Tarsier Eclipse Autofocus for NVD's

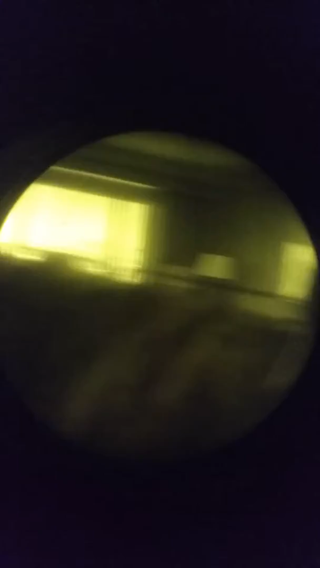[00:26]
but as I transition to something close, it gets blurry.
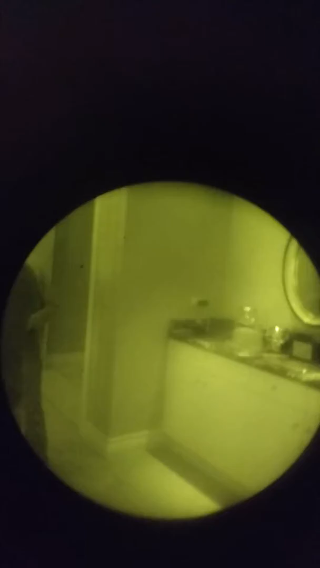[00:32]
So, I can see the hotel close, but if I switch to something close, it comes in blurry.
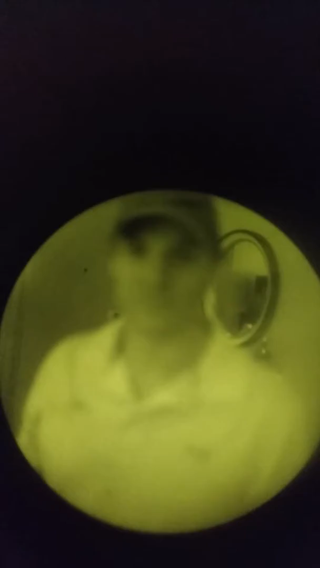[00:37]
So, now, I take and slip the Tarsier Eclipse in this case,
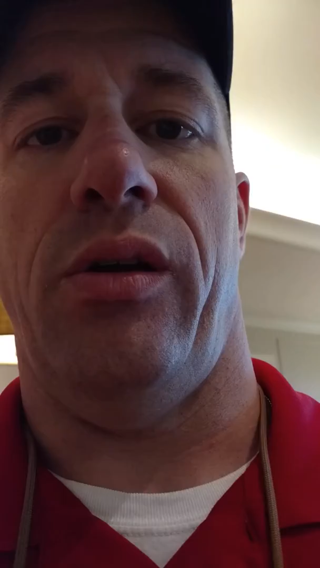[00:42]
as an example, on the end of the nods.
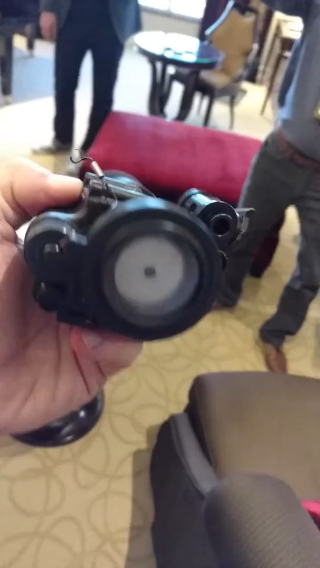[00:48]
You can see it's an iris, and it focuses the feature. So, what happens is, as I sit there and look through this optic,
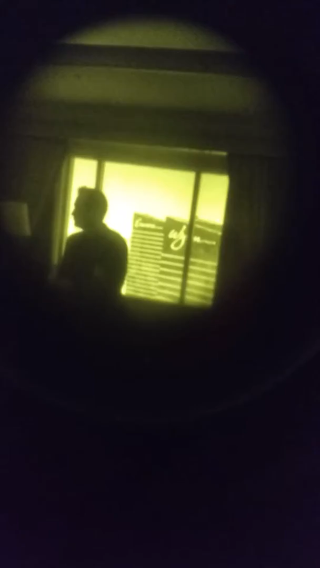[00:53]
it comes in clear, regardless of whether I'm far,
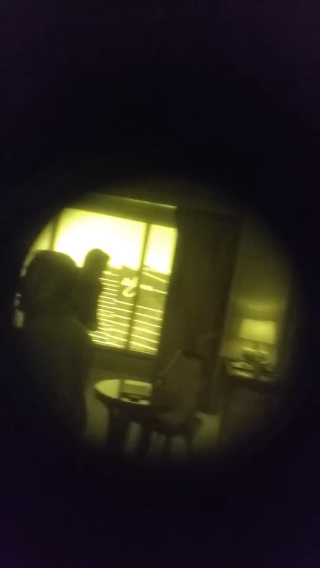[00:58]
looking out there at that hotel in the distance, or near.
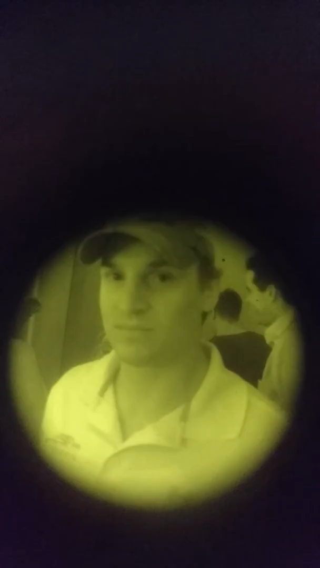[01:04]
I can see you up close, and I can see details.